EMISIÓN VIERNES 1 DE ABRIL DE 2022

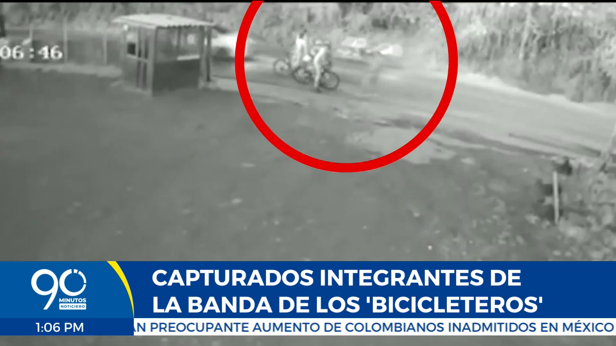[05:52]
ciclismo para identificar las bicicletas Allí aprovechaban que nuestros ciclistas iban agotados para mediante la amenaza con armas de fuego los despojaban de sus bicicletas y les eran hurtadas Se cree que este grupo ha hurtado